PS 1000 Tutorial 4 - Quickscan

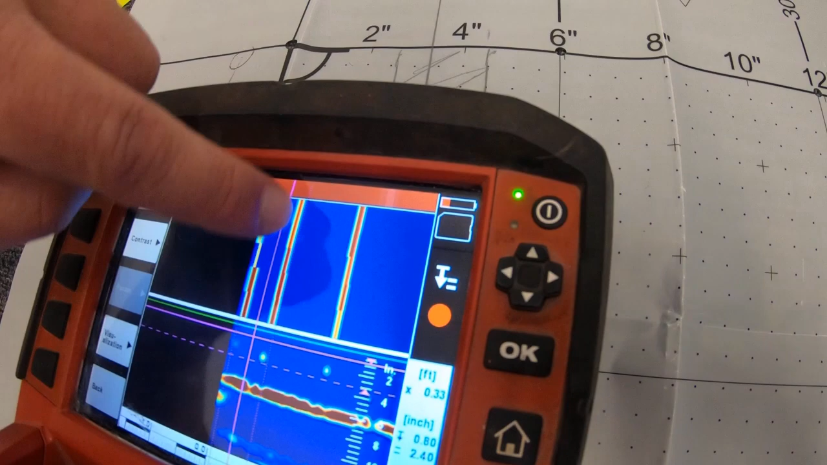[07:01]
Or I can move it over to where I see it over here on the screen down at the bottom where it's going to touch the circle of it poking in the side. And now I can come to the side and just dig my pen in there and mark the side on the right side. And now I'll move it over to the left and mark it again on the left.
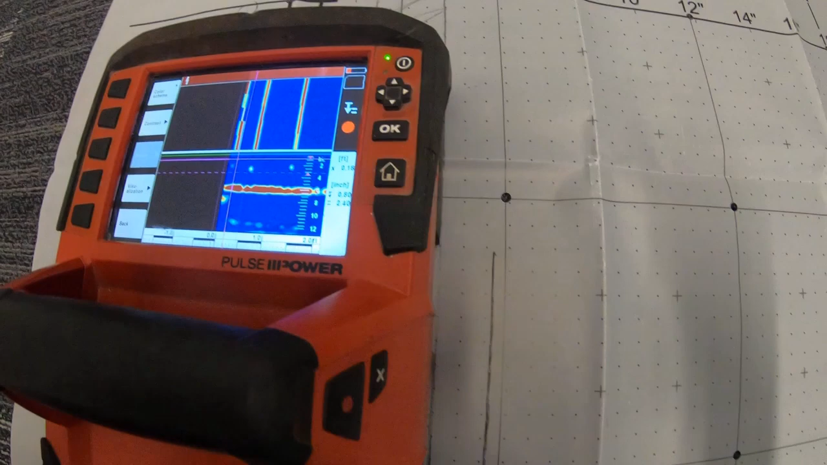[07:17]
And now I can...
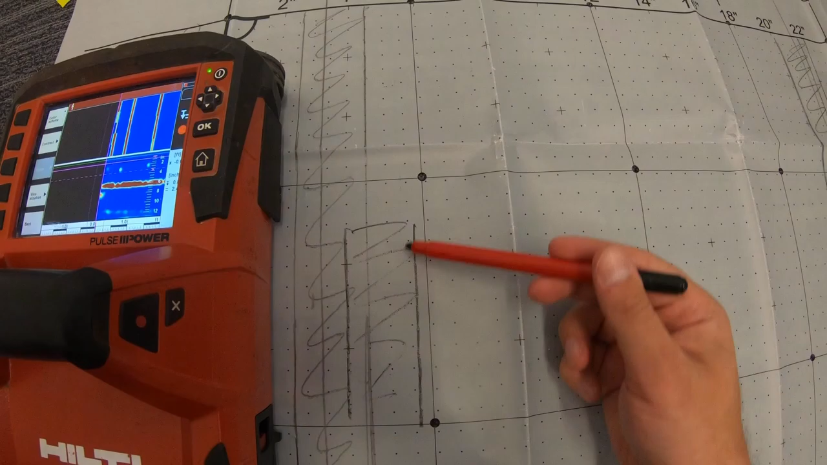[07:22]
Now I have a piece of rebar marked, and I'll do it maybe a few feet north, and now I can mark it all the way. That's how I do it, okay? That's how I usually mark objects. So what I'm doing here, though, is... And you see my EM sensor?
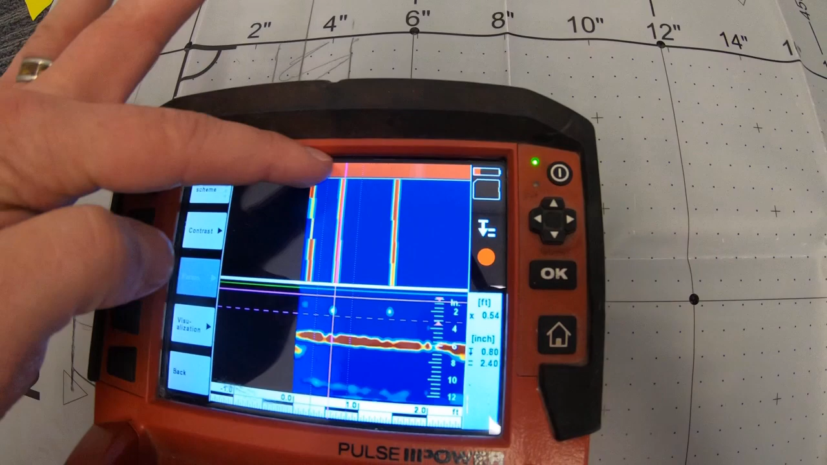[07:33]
I mean, I know it's highlighted red up here, but there's nothing in here that's popping up significantly that's showing me that, A, this might be a conduit, this might be a conduit.
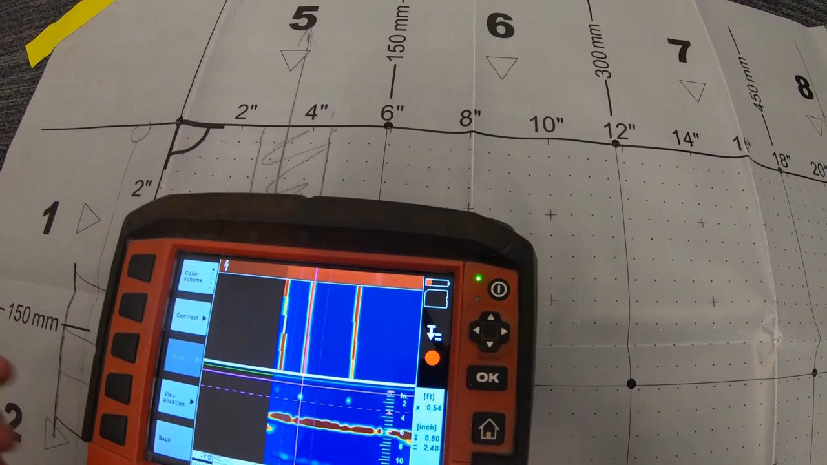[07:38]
You see it up here. So what I can do here, though, with this scan, I'm going to show you a couple things.
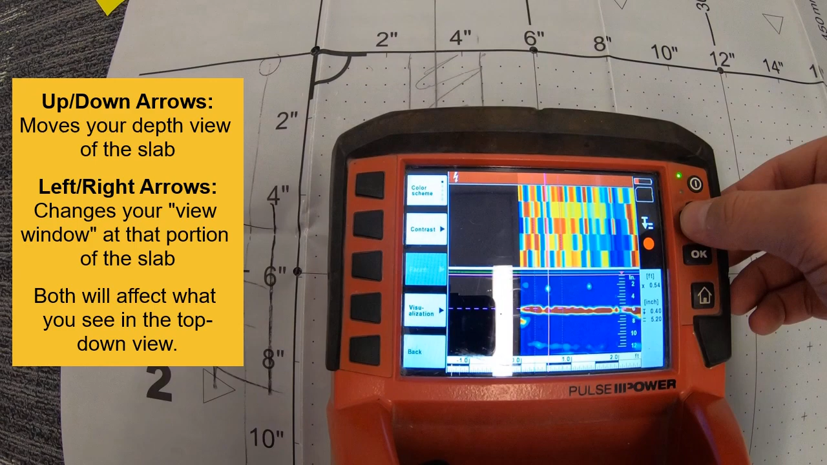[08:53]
Shrink my window down. So watch as I shrink my window down, even though I'm not changing the depth. As I shrink the window down, I'm seeing less and less material. Well, my depth isn't changing.
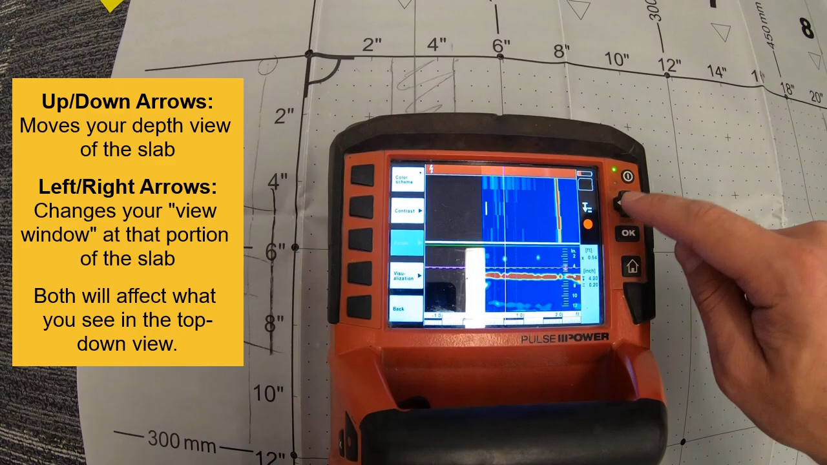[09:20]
Seeing the second layer and then the third layer appear. I can very easily, layer by layer, go through my slab and see objects. And then around I hit 6 inches and I'm bottoming out right there at 6 inches.
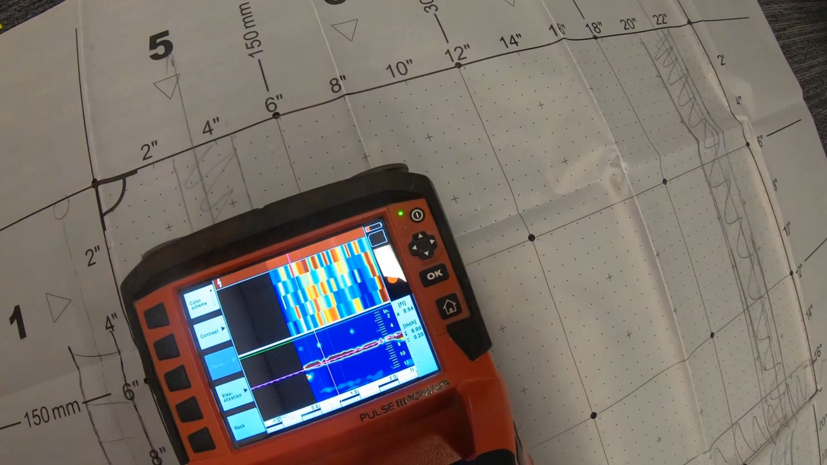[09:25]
So I hope that that helps you understand what a quick scan tool can do for you. Just know that I'm still live.
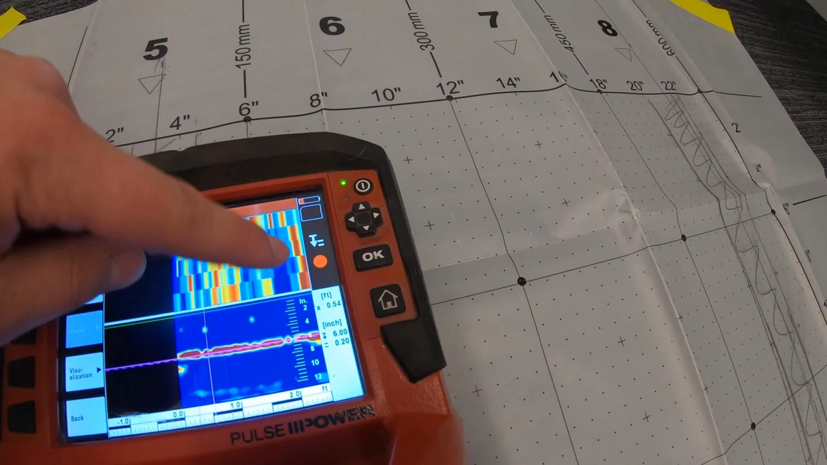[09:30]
So I'm going to go ahead and turn my live reading off. I'll go ahead and press the right side button. My live reading is off, so now I'm done scanning.
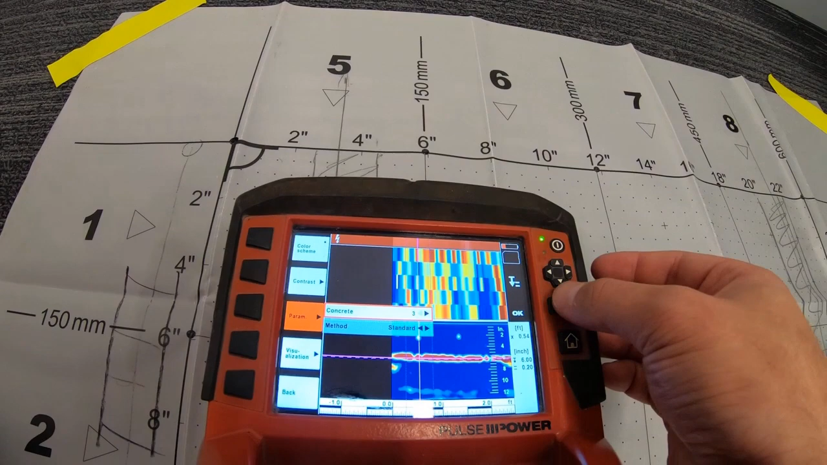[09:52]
I'll say 3. Watch how these things change, right? They just went down about an inch in depth.
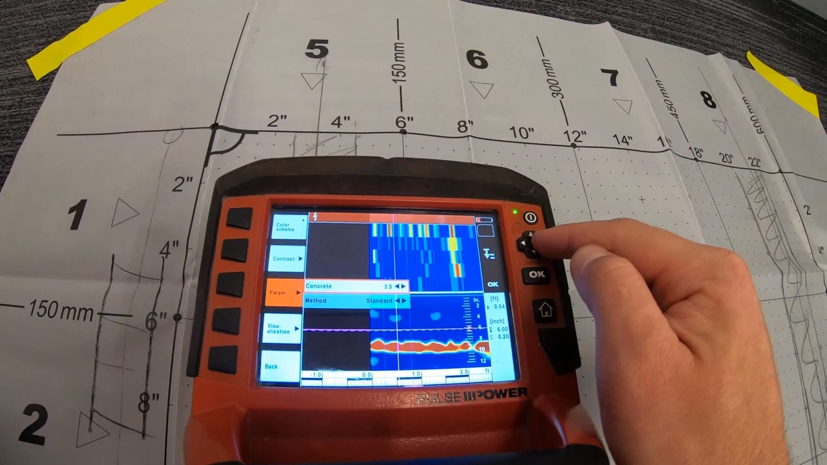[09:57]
I'll go back to 6.5, which is what this slab is basically better at.
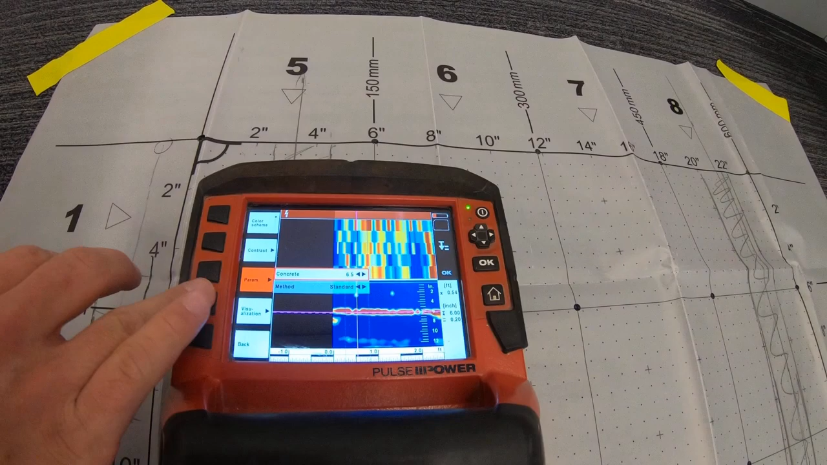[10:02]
And now the depths went back to about 2 or so inches deep. Okay. So that's how that works.
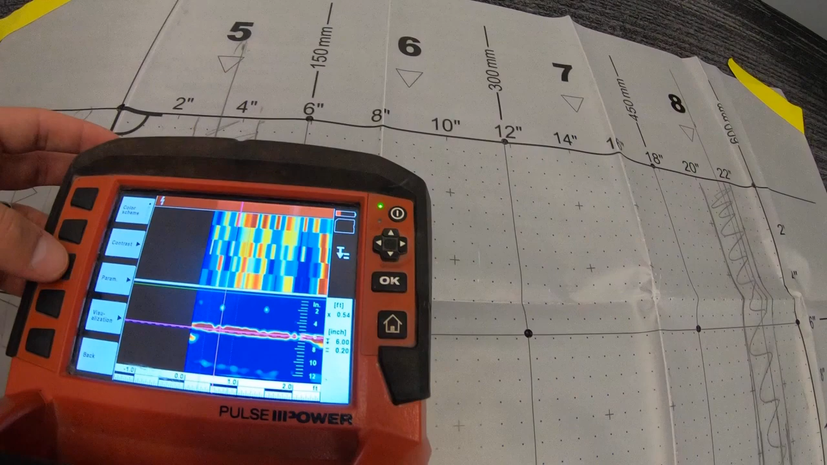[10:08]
Standard or advanced. So just to give you an idea, I'm going to go to advanced real quick.